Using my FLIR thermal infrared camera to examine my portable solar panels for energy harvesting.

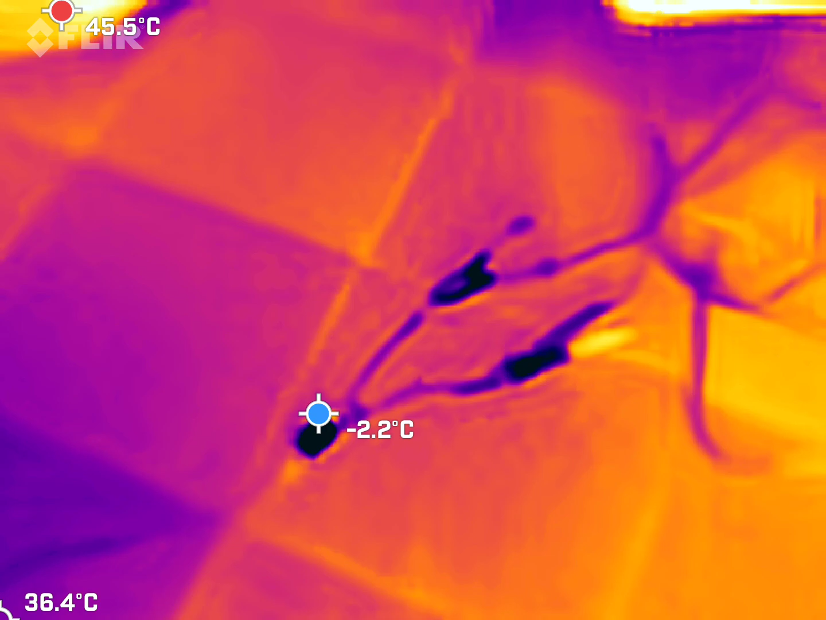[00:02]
On screen: max 45.5°C
using my thermal infrared camera to do some examination of my solar panels
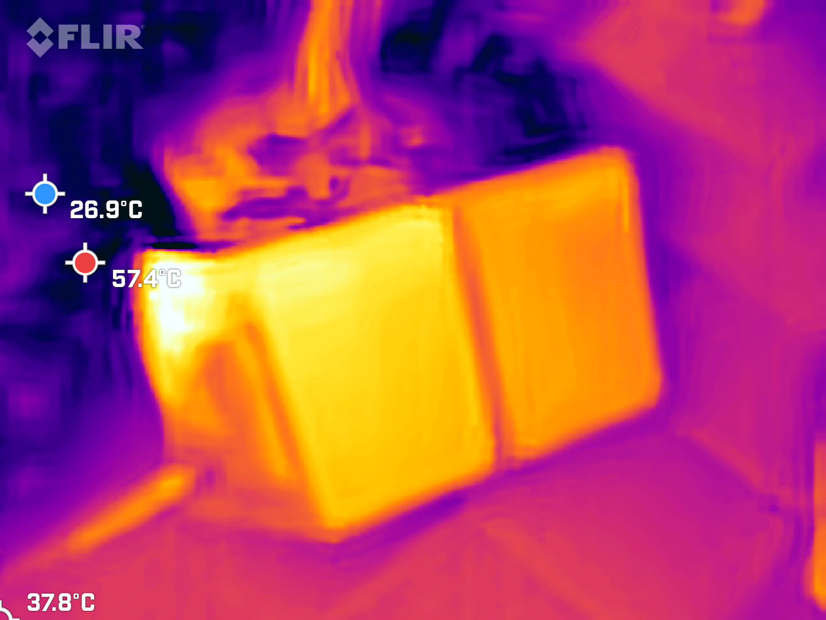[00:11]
my flexible solar
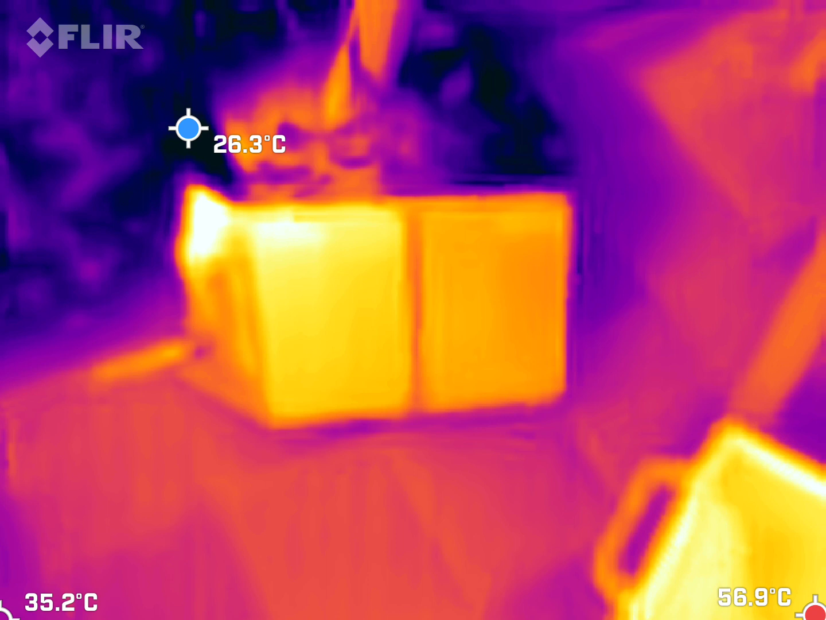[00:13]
panels and these have been out in the Sun for quite a while and one useful application
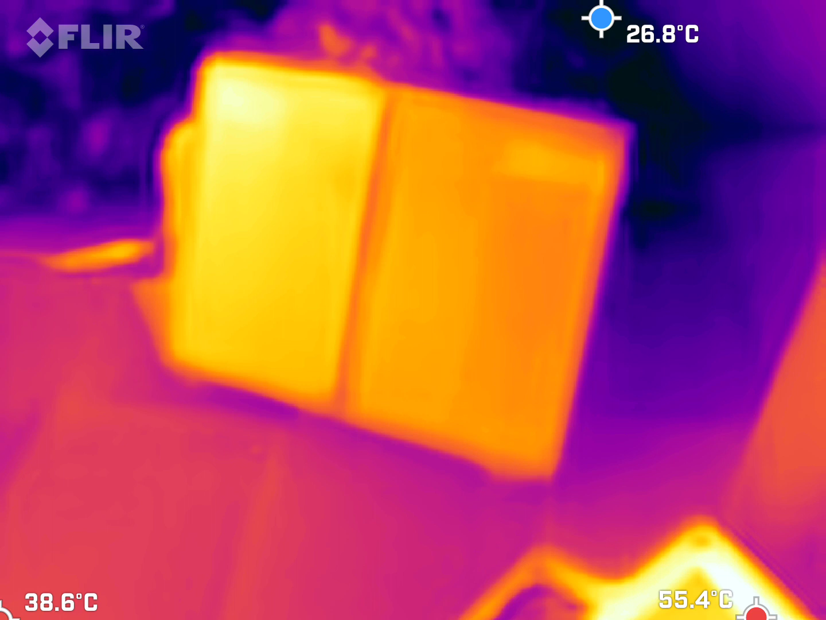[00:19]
of thermal infrared cameras are that they can be used to and look for defects in the temperature distribution across the solar panel so
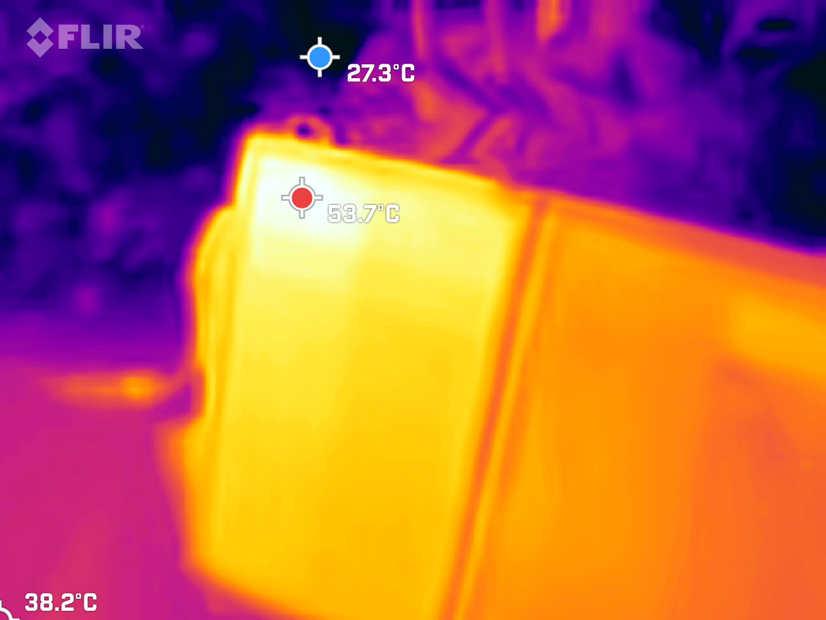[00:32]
On screen: min 27.3°C
these are polycrystalline silicon solar panels quite cheap ones relatively cheap
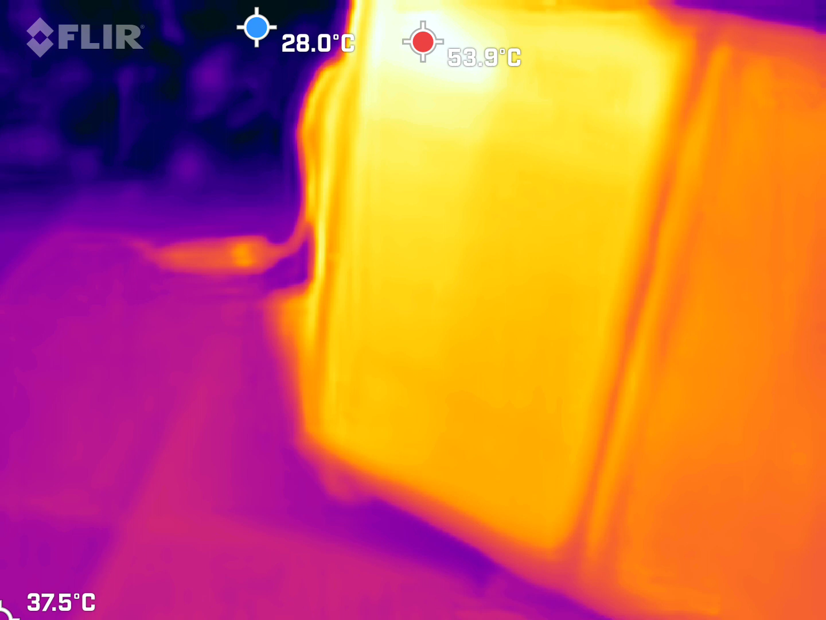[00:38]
On screen: max 53.9°C
from China and they're old and you can see here quite clearly I have
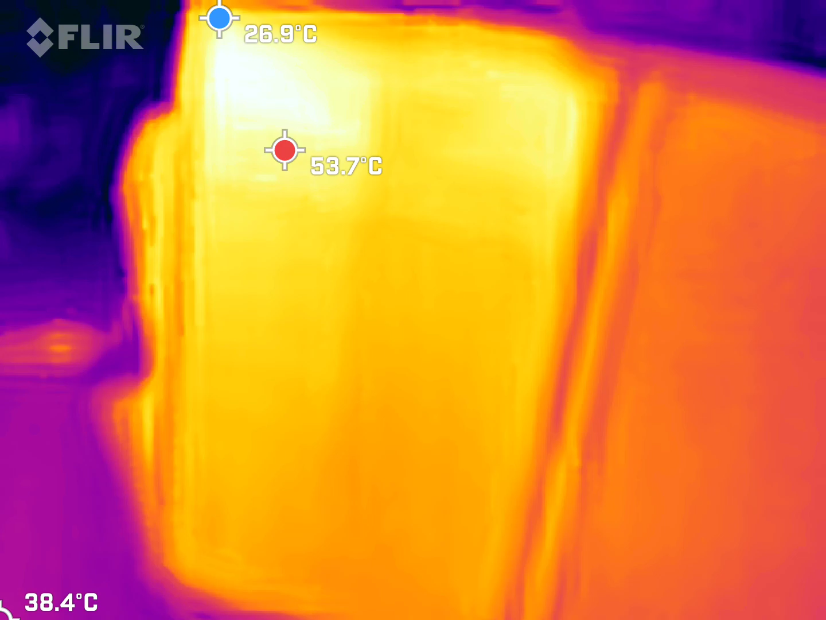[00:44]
On screen: min 26.9°C
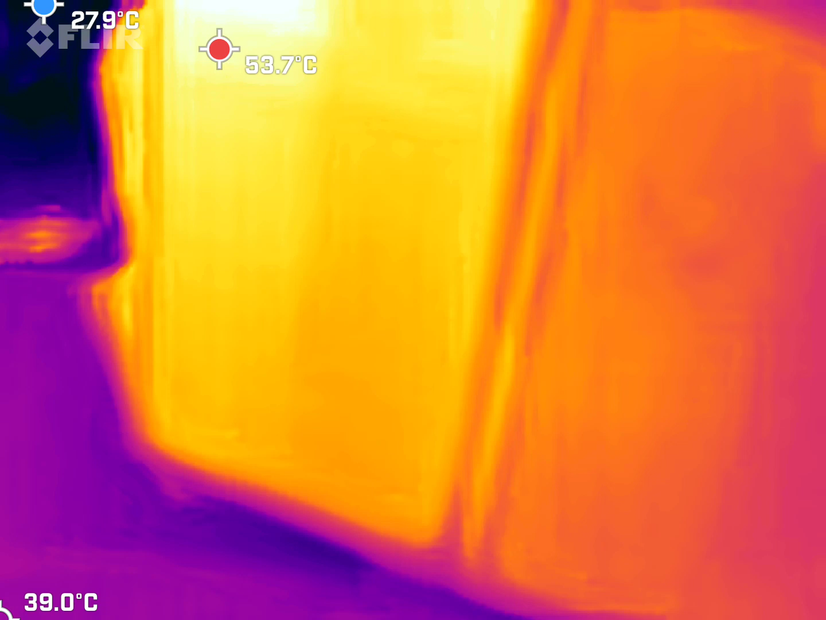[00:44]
two hot and cold spots on that there is perhaps a slight defect in the solar cell array in the top left corner here because it's getting very hot
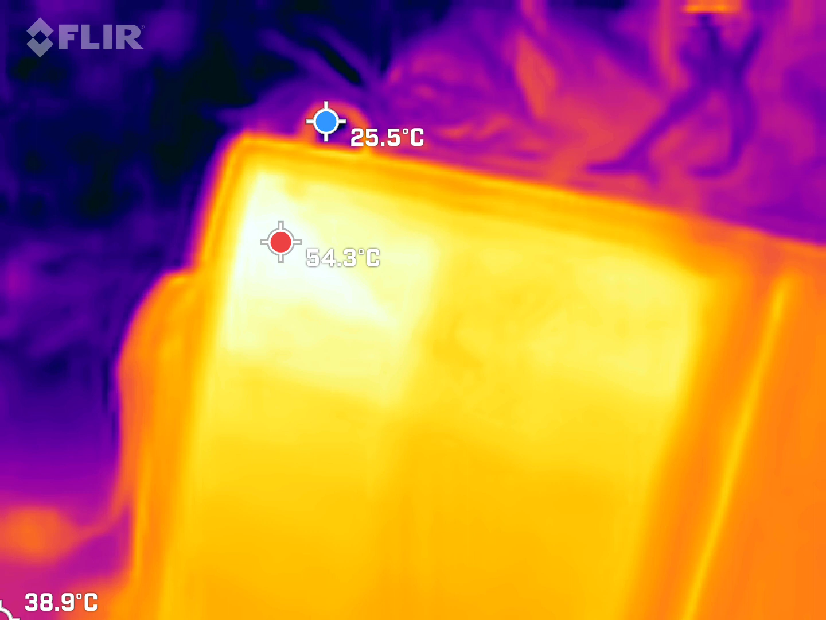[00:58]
the air temperature is about 25 Celsius today but you can see out in the Sun the black solar panels of course will get a lot of heat absorbed from the
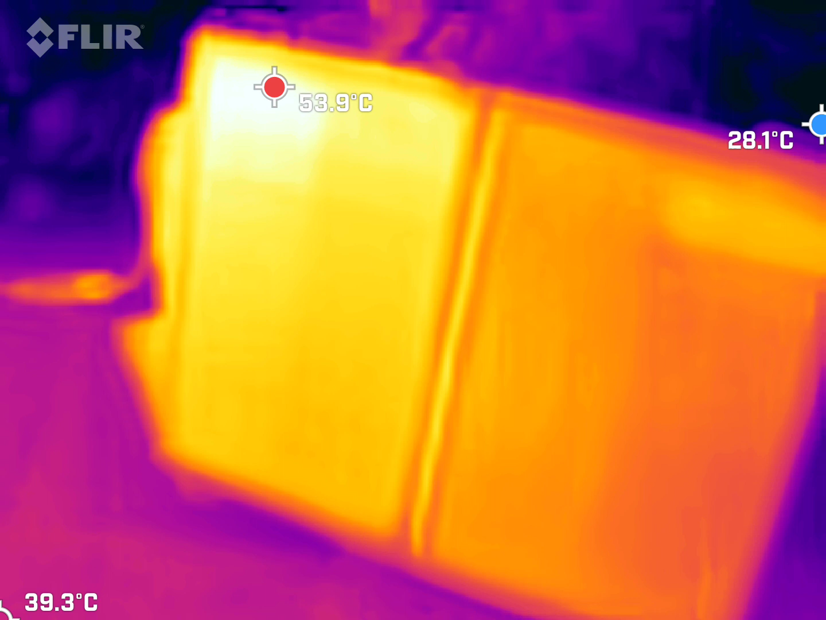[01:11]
sunlight directly hitting them and of course they're black bodies so they'll absorb heat more efficiently infrared radiation will be absorbed more efficiently but also will be released more efficiently by the law of black body radiation so you can use this as a way in which